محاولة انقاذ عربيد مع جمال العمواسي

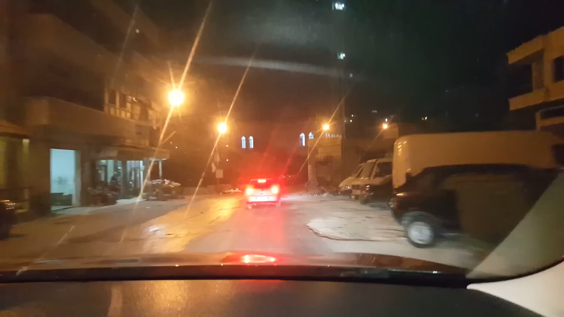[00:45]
فالمشكلة إنه الطريق مطبط، ولا أنا كان صرت واصل.
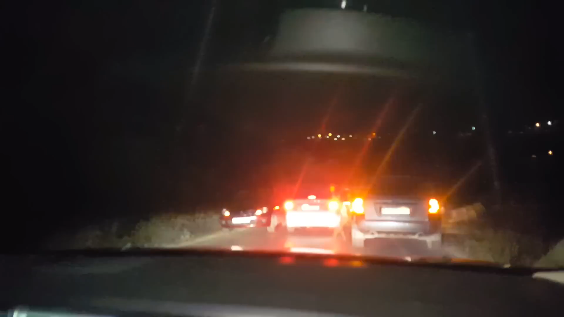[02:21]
خلعنا قسما بالله بريك، خلعنا بريك بجوز طوله 100 متر. الله سطر، طلع كان خبطنا السيارات، صاير حادث قدامنا.
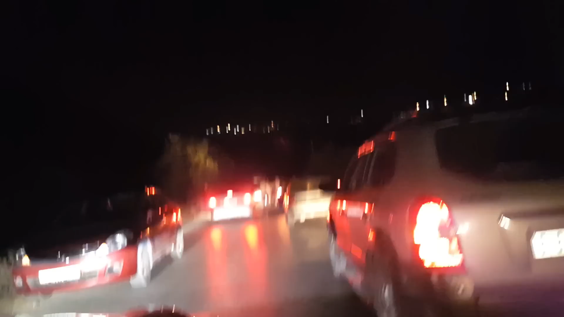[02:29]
يا حبيبي
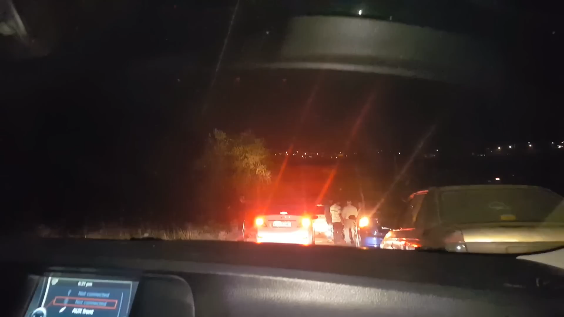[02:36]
شفت كديش الاي بي اس اشتغل في السيارة، ضلت تجر تجر تجر في اخر لحظة، ولا كان خبطنا.